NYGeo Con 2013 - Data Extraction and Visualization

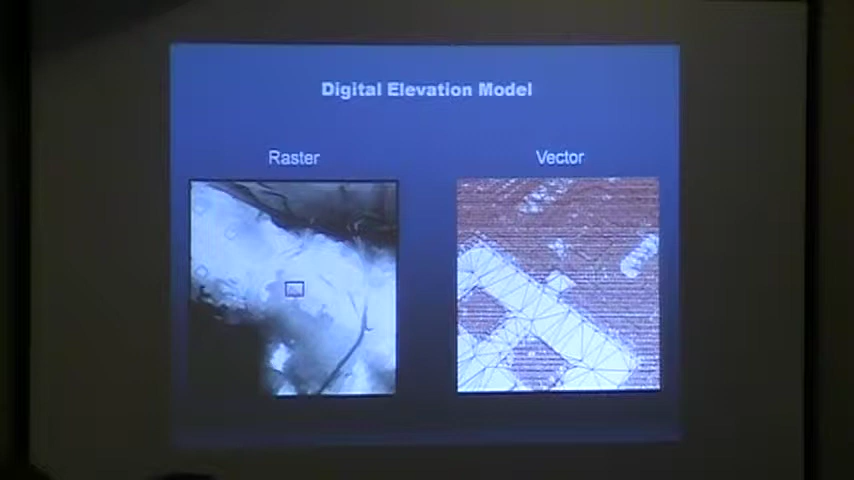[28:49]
which was an ESRI TIN, which consisted of 3D lines representing the TIN lines. Then we wanted to create the 3D buildings for visualization and analysis.